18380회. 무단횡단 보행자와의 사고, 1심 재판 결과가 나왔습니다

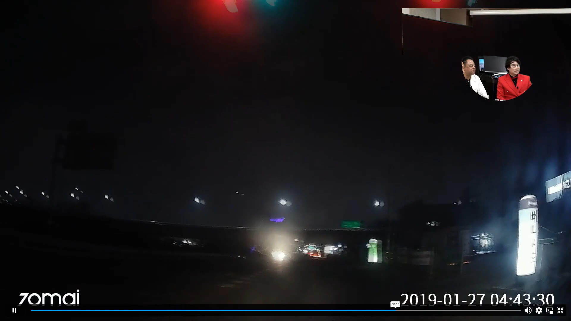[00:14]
아... 미쳤어. 어떤 사고죠? 뭐가... 녹색에서 이때 바뀌어. 녹색에서... 네, 네. 정지선 들어가기? 네, 바로... 홍시야. 네. 직접. 여기 제한속도 80이야. 네. 80. 80이면. 네. 저거 피할 수 있을까요?